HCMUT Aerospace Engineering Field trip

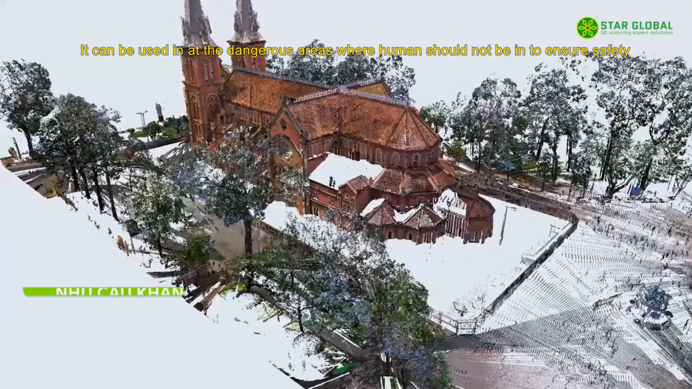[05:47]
It can be used at dangerous areas where humans should not be in to ensure safety.